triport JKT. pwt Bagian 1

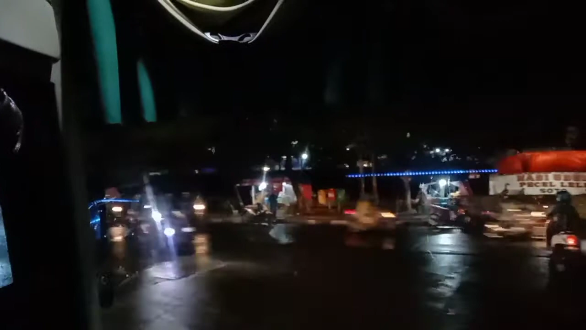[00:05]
Kita udah keluar dari Terminal Kalideres dan udah di Jalan Daan Mogot nih.
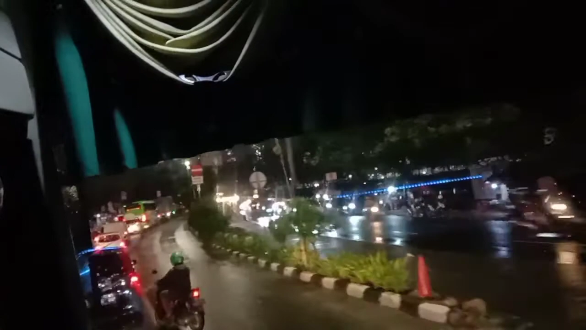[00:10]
Jam segini masih terpantau macet ya, mungkin efek hujan kali ya. Oke, bagi teman-teman yang udah subscribe, saya ucapkan terima kasih.
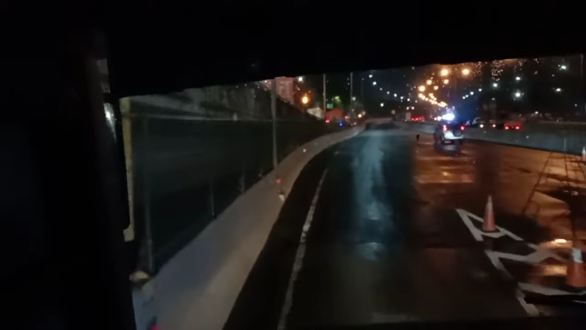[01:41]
Oke, Mas Bro, sekarang kita udah masuk tol Cengkareng, lingkar luar Cengkareng. Nah, sekarang kita udah di tol dan tol juga sekarang terpantau lancar. Masih di kabin 41 RC. Jangan kemana-mana ya.
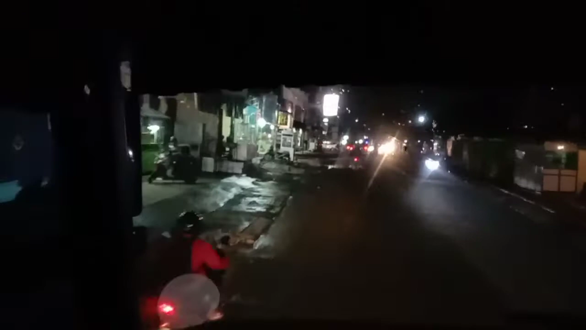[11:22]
Oke, Mas Bro, masih di kawasan Cikarang ya. Sore. Jalan terpantau padat.
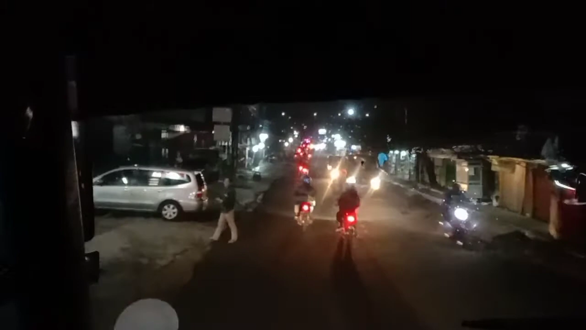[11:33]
Sekarang terpantau padat, masih di perkampungan ya. Masih di kawasan industri Cikarang. Langsung balik terus ya. Langsung cip itu kayak